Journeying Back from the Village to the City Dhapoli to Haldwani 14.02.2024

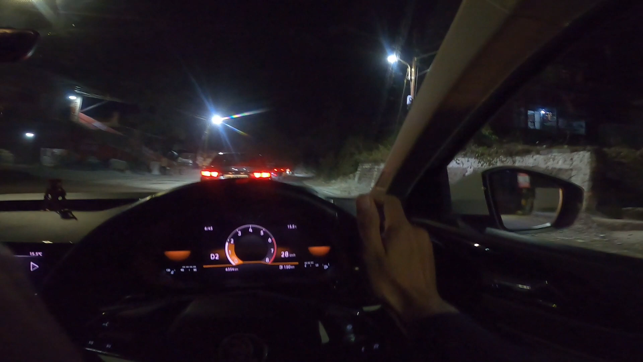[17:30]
फिर नई ट्यूब मैं ढूंढना पड़ा काफ़ी, पर मिल गया एट लास्ट।
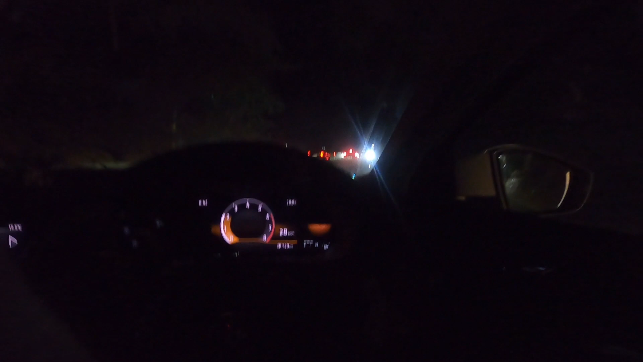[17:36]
बट ऑनली अभी क्या पहुँचने वाले हैं ऑलमोस्ट, और थोड़ा ट्रैफिक है काट गोदाम पहुँच गए अभी। यहाँ से अबाउट 15 मिनट्स के आसपास आएगा, क्योंकि ट्रैफिक काफ़ी है।